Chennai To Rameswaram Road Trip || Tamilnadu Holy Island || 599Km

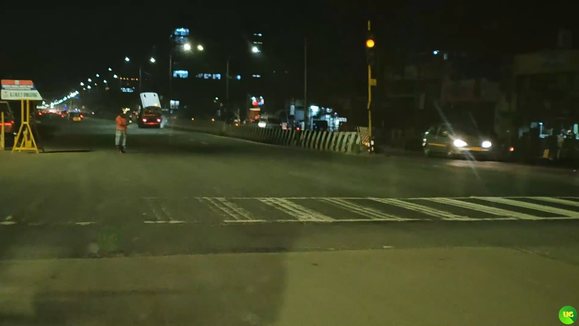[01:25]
விடியற்காலை என்னால் டிராஃபிக்கே இல்லை, ஒரு கார் கூட காணும், கேபு கூட இல்லை.
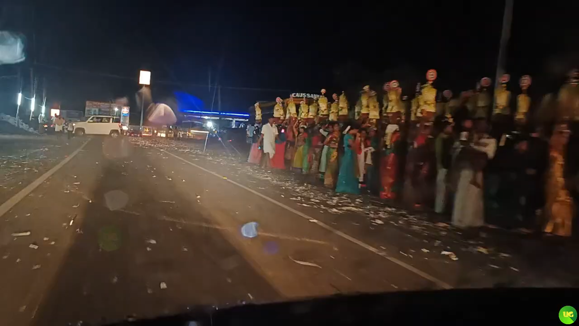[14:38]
இது கிராம தெய்வத்துக்குரிய திருவிழாவின் ஒரு அங்கமாகவே முளைப்பாரி இடம்பெறும்னு சொன்னாங்க. பிரிட்ஜ் வந்தாச்சு. டைம் பார்த்தீங்கன்னா 7:10 ஆகுது.
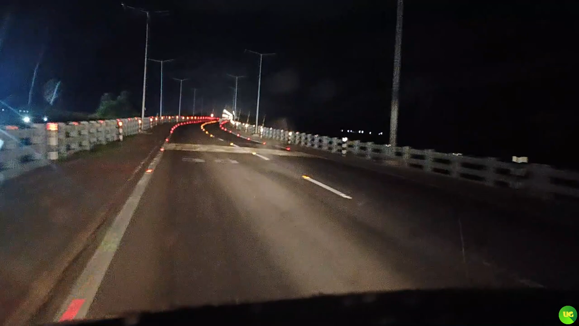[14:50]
இது வரைக்கும் சென்னையில இருந்து காமன் பிரிட்ஜ் வர வரைக்கும் 10 டோல்கேட்டை கிராஸ் பண்ணிடலாம்.
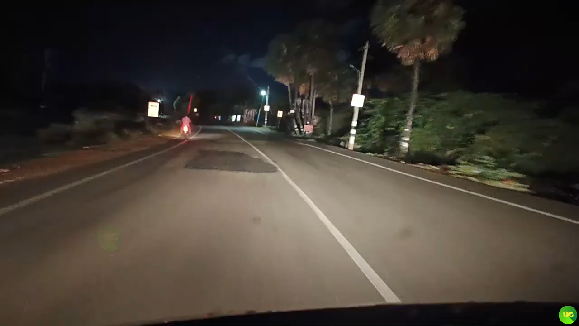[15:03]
ராமேஸ்வரம் ரீச் ஆகியாச்சு. இங்கே பார்த்தீங்கன்னா செக் போஸ்ட் இருக்குது.
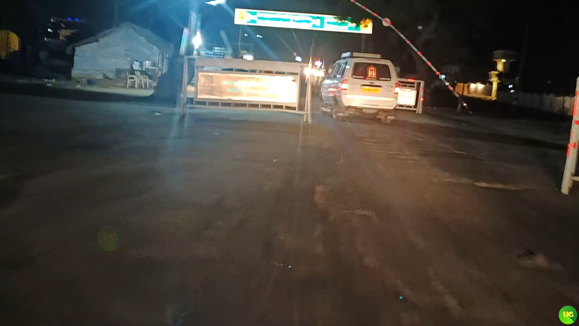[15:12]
என்னென்னு பார்த்தா ராமேஸ்வரம் முனிசிபாலிட்டி வாகன நுழைவு கட்டணம்னு சொல்லிட்டு 100 ருபீஸ் வாங்குறாங்க.